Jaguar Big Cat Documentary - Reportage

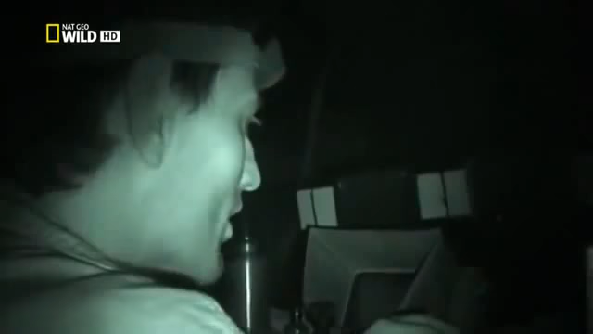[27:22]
I think they must be here for the deer. From the ground-based thermal camera, it looks like the deer are also in the vampire sights.
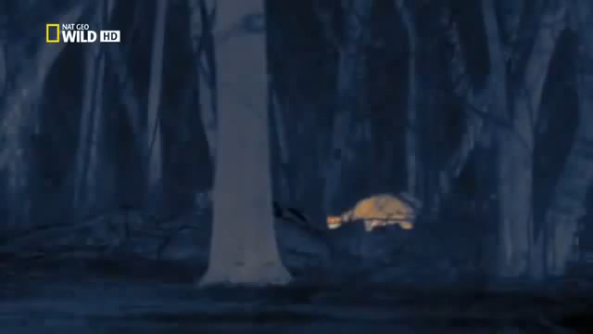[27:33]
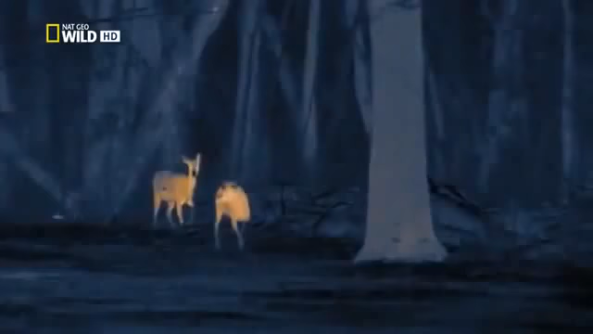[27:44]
Once they've landed, the bats use their own heat-detecting sensors to home in on their warm-blooded meals.
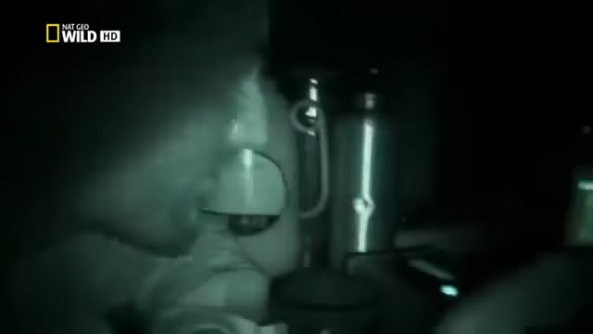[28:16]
On the remote camera, Nick notices a mysterious shape glowing in the bushes. Oh, well, I don't quite know.
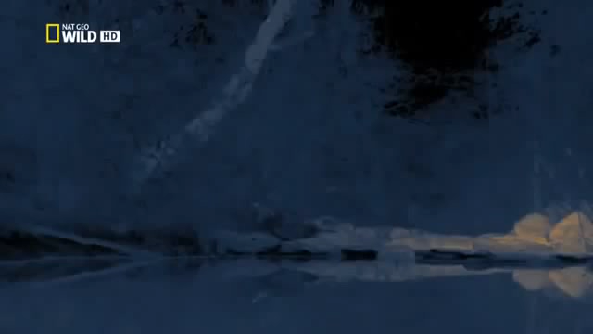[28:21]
It's in amongst the branches.
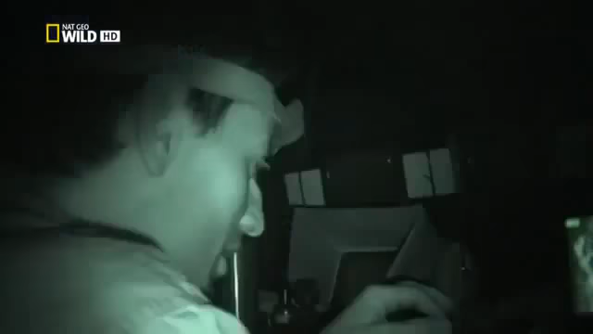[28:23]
There is something, isn't there? There's a hot spot back there.
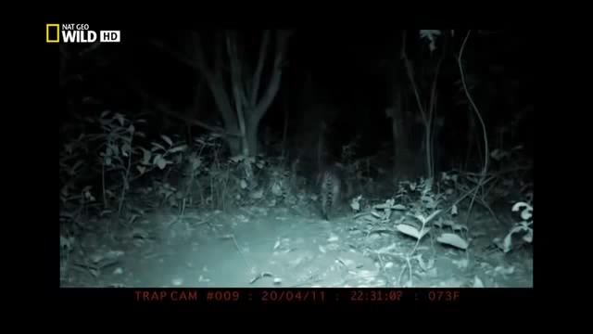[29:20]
It's a male ocelot patrolling his territory. They prey on rodents, even monkeys, but stay well hidden when the big cats are around.
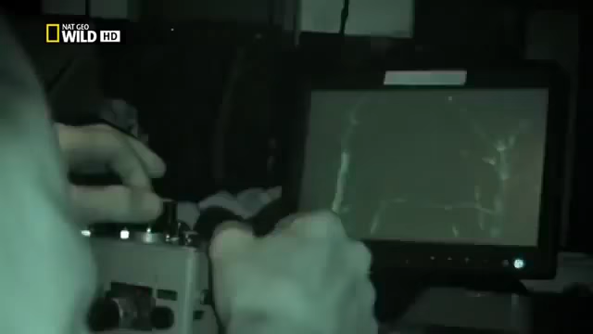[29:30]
It's a fantastic sighting for the crew.
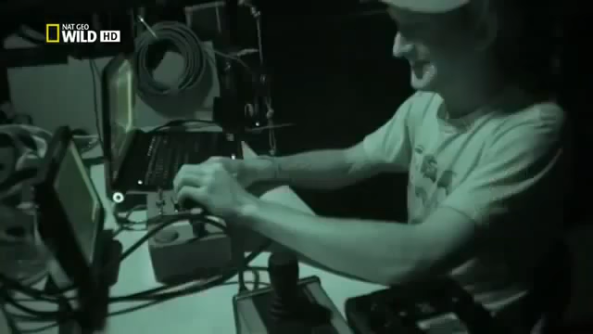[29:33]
Another mystery cat of Santa Rosa. So it looks like we've got a cat.
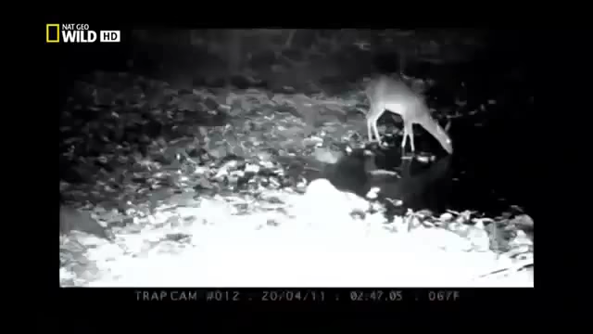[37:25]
Our trap camera picks it up at the waterhole, just the sort of prey that would attract a big cat.
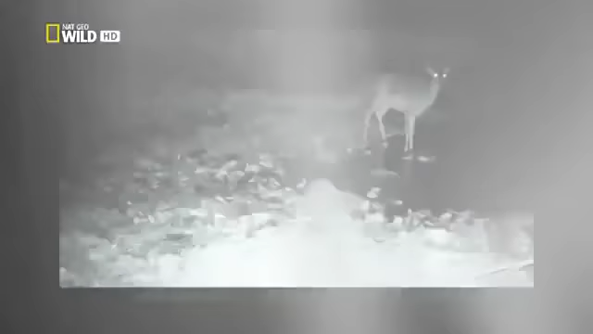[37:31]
The thermal spots a nervous tapir on the edge of the pool. The team reposition the overhead camera.
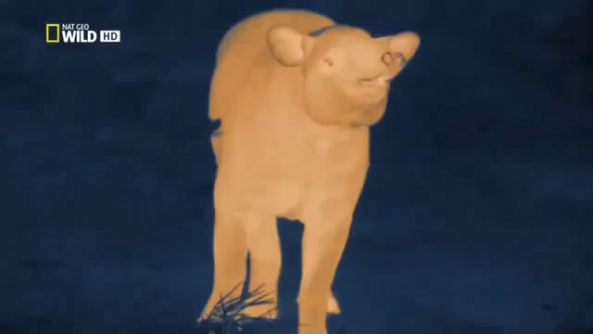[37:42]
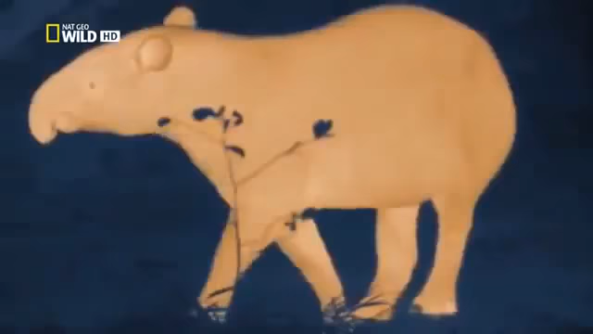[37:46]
Something unseen startles the tapir. Just ran at something there, just turned around.
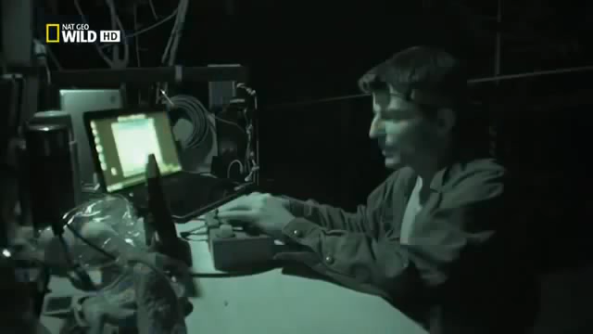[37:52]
Not far, keep coming. On the overhead camera, Nick picks up a new heat source.
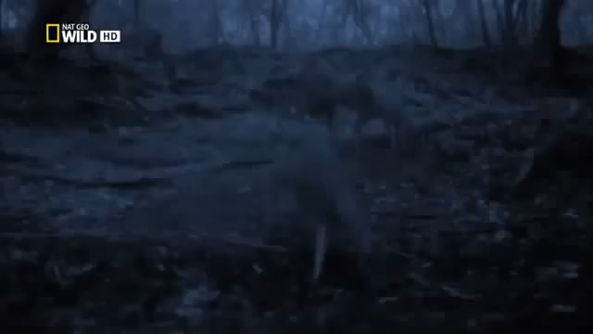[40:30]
But the moonlight gives the cat away.
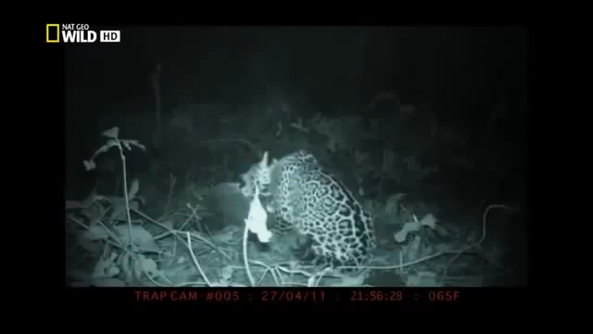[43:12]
Images of jaguars in the wild are extremely rare. Our night vision technology has led us into the mysterious world of these forest cats and revealed them as never before.